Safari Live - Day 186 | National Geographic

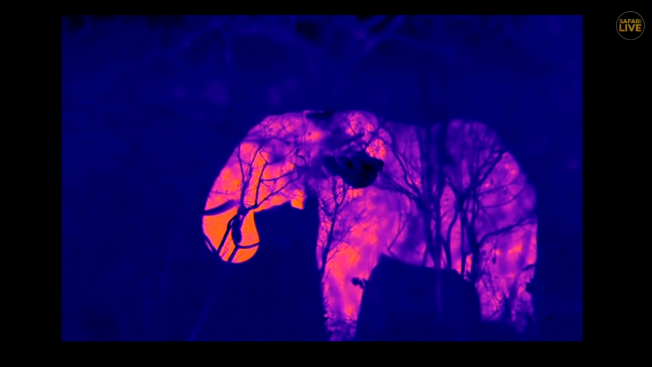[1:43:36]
definitely the animal that I have the biggest affinity with because of the time I've spent with them.
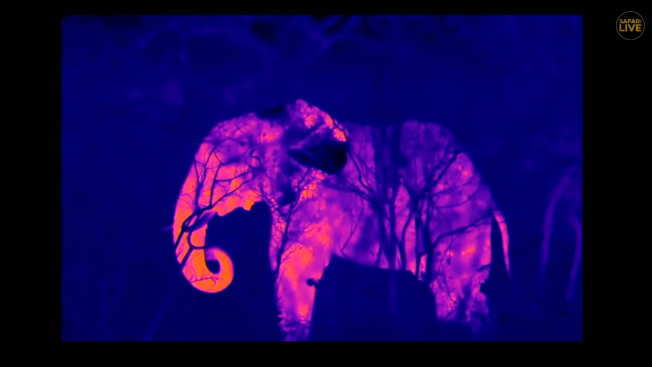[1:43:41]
But this is a different angle altogether and one that I have never, ever seen before. And look at how he's just using his trunk. He's still feeding on a lot of wooden or,
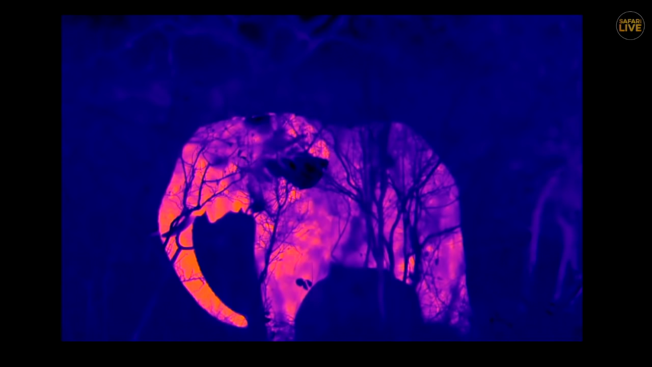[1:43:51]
you know, barky pieces and branches, which they tend to do in winter.
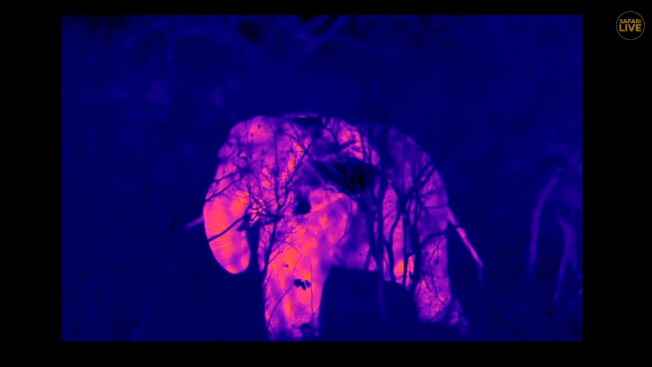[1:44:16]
I told you he'd be deeply excited by all of that technology. Well, there he is. Now, we don't have a huge amount of time left, but we still have lots of highlights from the Mara to show you, so let us move from rosettes to spots.
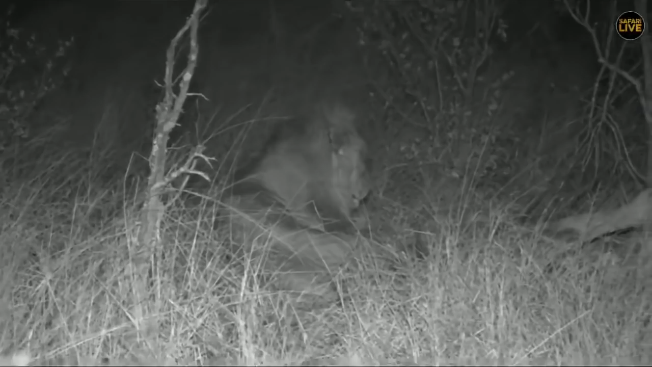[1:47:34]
Those two still resting, at least that one's lifted its head now. Craig, I wonder if I can try reposition for us.
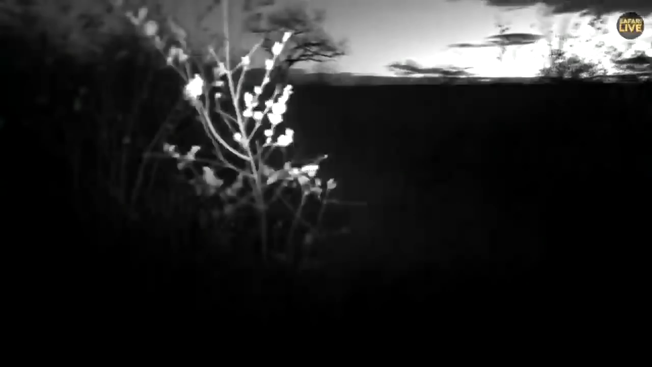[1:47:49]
Yeah, let me just try reposition quickly, but I think stay with us because these lions are showing signs
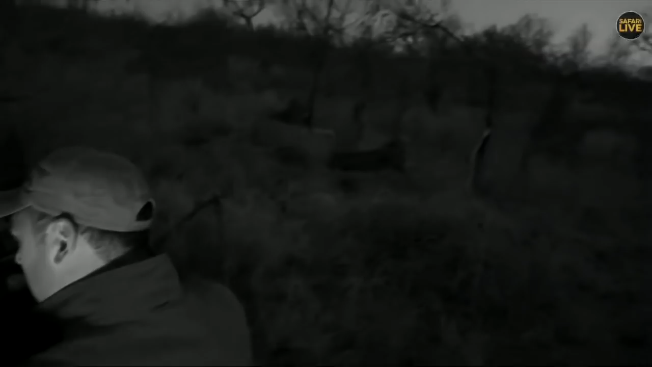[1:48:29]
That's a lot better.
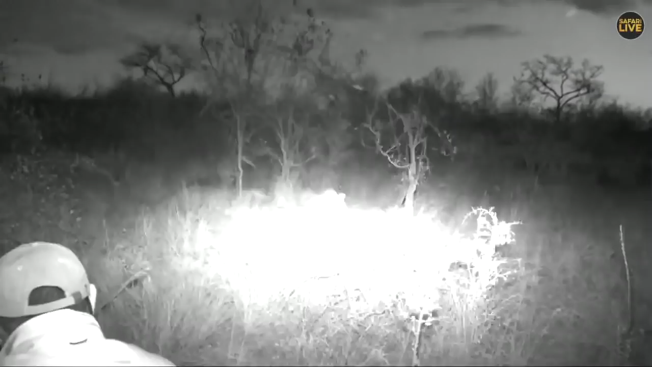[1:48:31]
Then we can see these lines very clearly now. Now, this would be amazing if they decided to roar right next to us. Isn't that beautiful? Yeah, these lions, I mean, those manes are pretty decent. And again, I'm not too sure how old they are, but I would say they're close to 5 years old, around four years old.
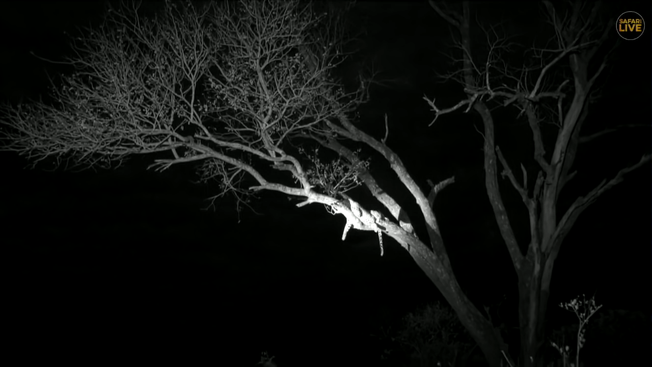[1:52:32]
Now, Byron said that those lions are about 200 metres from us, and I can't hear them calling.
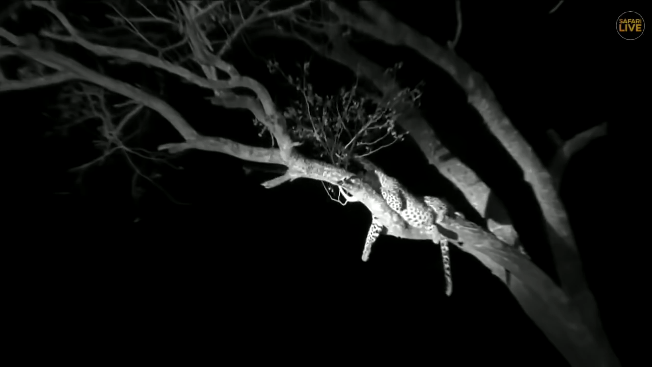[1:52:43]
So let's see if he wouldn't like to re-estimate that. James, possibly may like to re-estimate that. You are probably 198 meters away, because I can see your leopard in the tree from here. But because they've got the spotlights on the leopard at the moment,
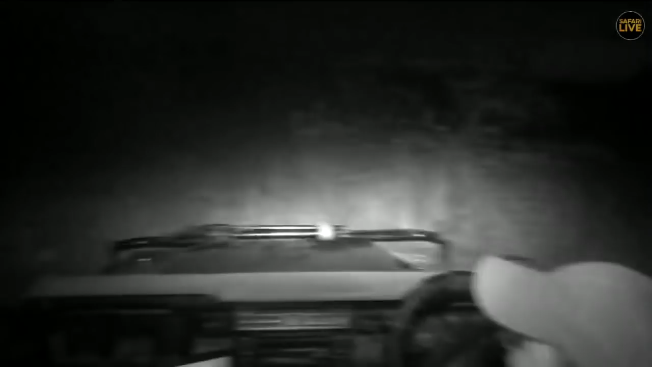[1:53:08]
let's see if you can see in the distance. No, unfortunately, because of the branches in the way. But we can see the light, the spotlight. You are that far away, James.
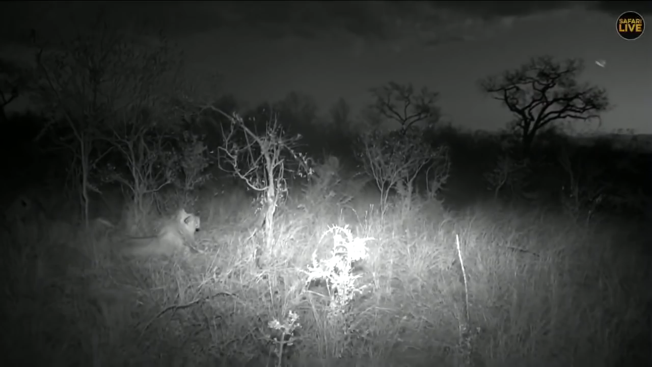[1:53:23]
But yet these lions have not called. But there are two heads up at the moment. So they are showing signs of getting more active and hopefully moving around a little bit. You can see that mohawk of hair that has formed.
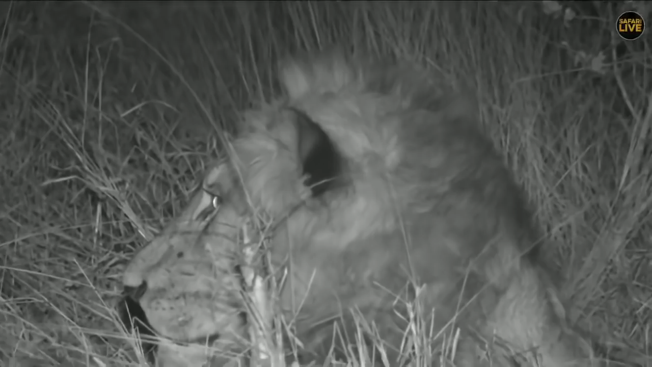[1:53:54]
Not quite a full mane yet. I wonder if we're going to get another little yawn. There's been a bit of yawning from these lions. Here we go. Amazing. It is really a wonderful experience to be able to sit with lions like this. Especially at night, it's an eerie feeling.
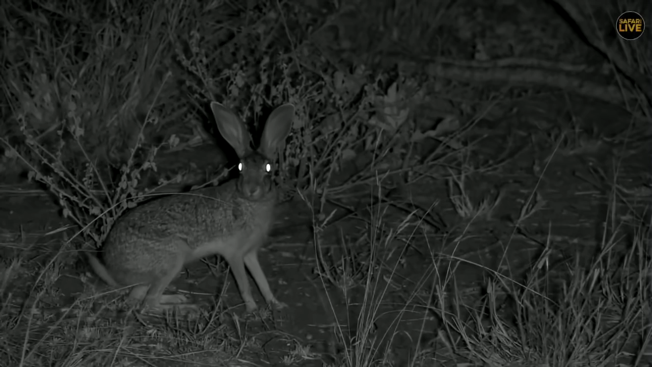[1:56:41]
And, well, he's just looking at us in the darkness here. And, well, I've just returned from my leave, and it's been an absolutely wonderful week, it seems, out here in the bush in the Juma Traverse of the Greater Kruger National Park. And we've got a little wrap to show
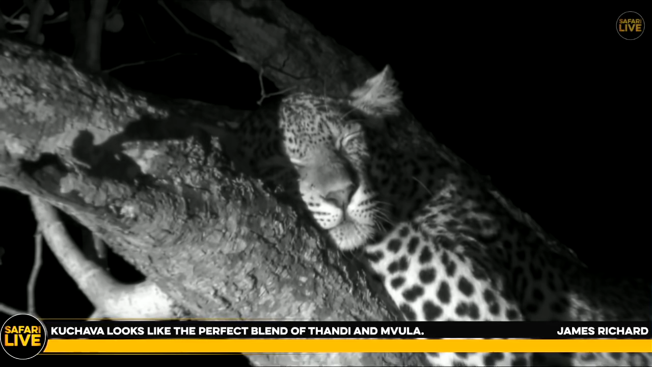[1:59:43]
Now, Mvula, we're pretty sure, is Kuchava's father, if I'm not much mistaken. Now, I'm not mistaken, that is true. And I, you know, many people can see and recognize faces and animals better than I can. I don't see Mvula in her face, James, but I'm not saying that it isn't there. I certainly don't see her mother's face, I must say. I think she's got a much less, I've used this term before and I use it advisedly,